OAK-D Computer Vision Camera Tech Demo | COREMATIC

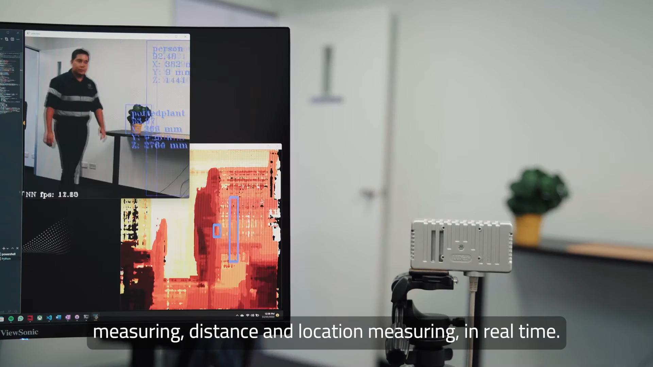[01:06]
distance and location measuring in real time. So, as you can see,